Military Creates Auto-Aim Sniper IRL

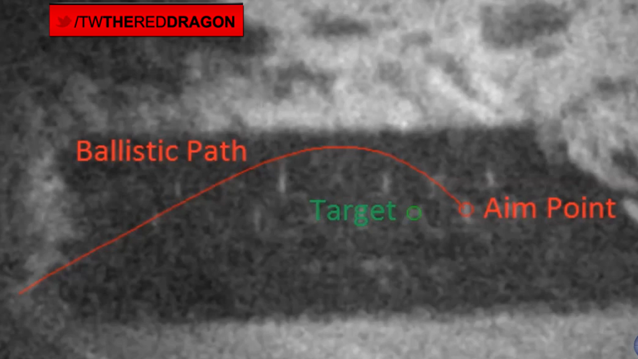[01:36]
the target starts moving it accounts for that it can still lock on it has wings
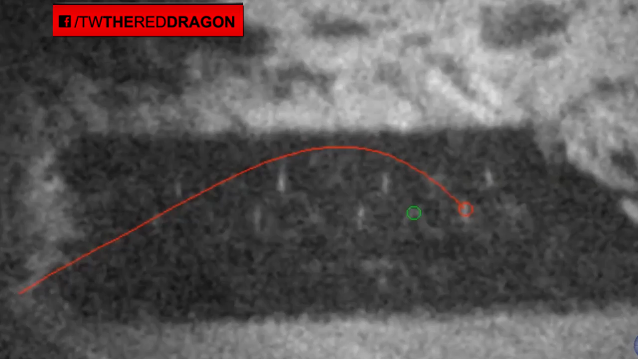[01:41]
on it that flies and directs it to the target so even if you have wind or rain or whatever else could possibly affect the bullet the bullet is now a smart bullet that should find its target and they said they've tested this up to 1.2 miles away from their intended target and hit it so you'll see the video where they're aiming
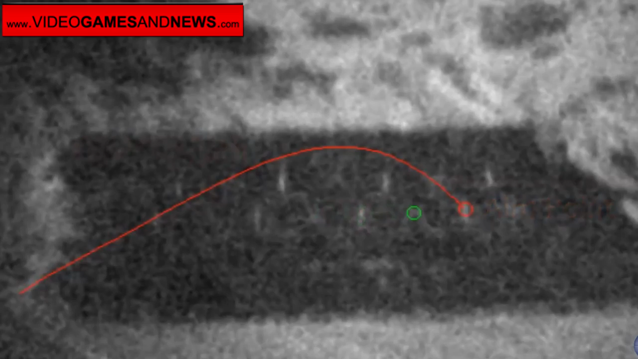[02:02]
in one direction but the bullet actually still lands on its target so talk about an overpowered weapon you know there's some things that i i
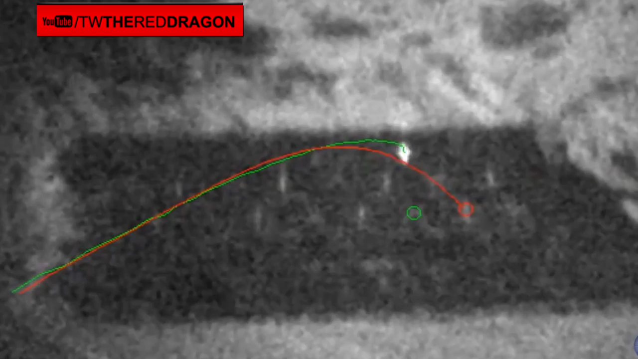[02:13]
hope they don't take from real life and incorporate it into games sometimes and i think this might be a little overkill